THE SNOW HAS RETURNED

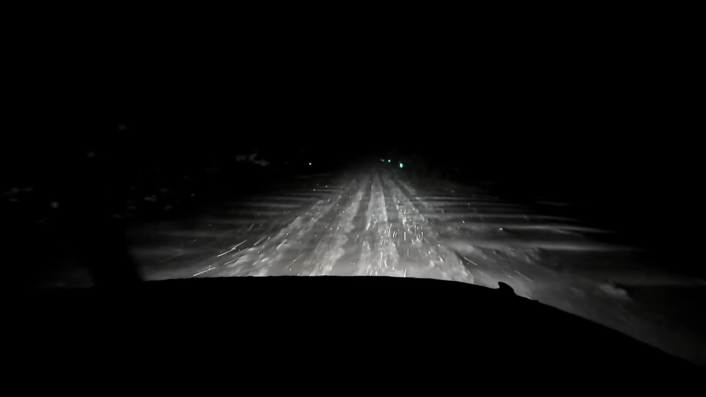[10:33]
So see where the snow looks like waves on both sides of the road? Yeah. Those are drifts. Baby see, drift. They're little drifts over the road from the wind. We're on a back road. Yeah. We're just kind of out cruising. We wanted to see how pretty everything was. So I just go out for a little short drive. Can't be on the main roads because, well, the county said stay off the main roads. Technically, they said stay off the roads, but it was actually for north of us, not actually for here. Wait, what? Did a plow come right here?